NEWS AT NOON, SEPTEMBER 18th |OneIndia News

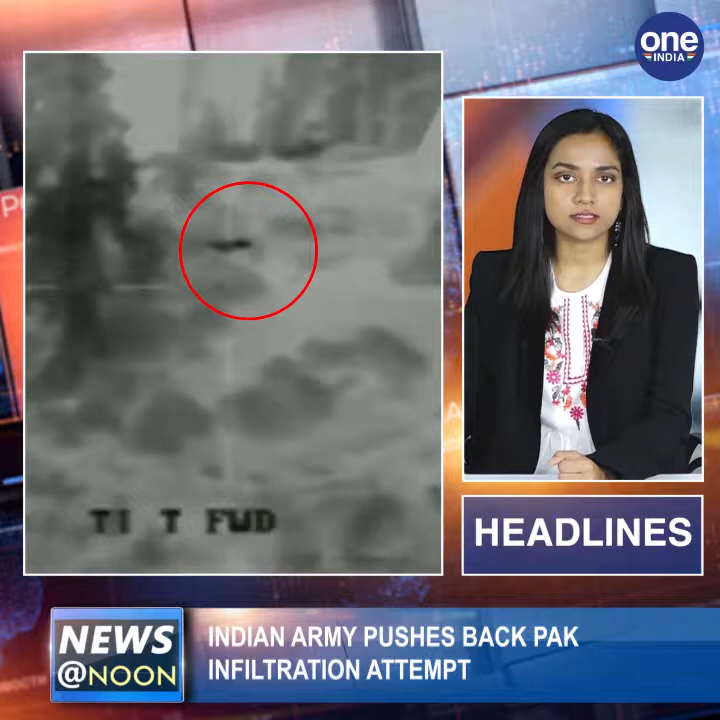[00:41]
In a video captured of the incident, Indian troops can be seen successfully thwarting an infiltration attempt by Pakistan's border action team. This infiltration or attempted bat action took place over the 12th and 13th of September and was ably foiled by Indian troops.
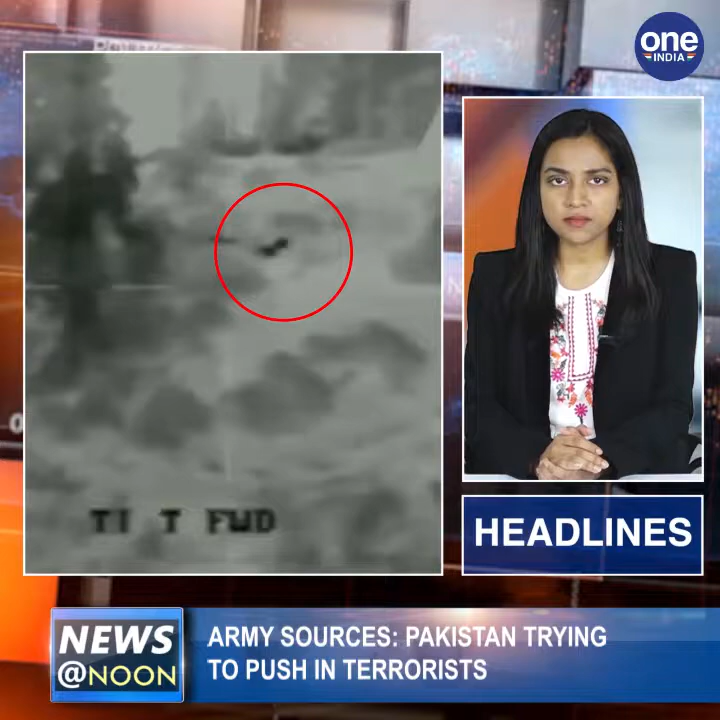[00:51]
Army sources say that Pakistan is continuously attempting infiltration and that there were 15 such attempts made in August alone.